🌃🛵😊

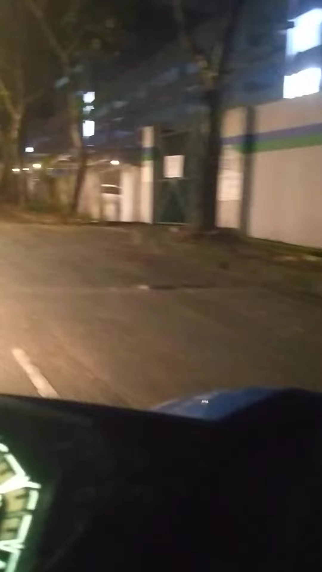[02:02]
That car is stuck there. You can't see the new banner.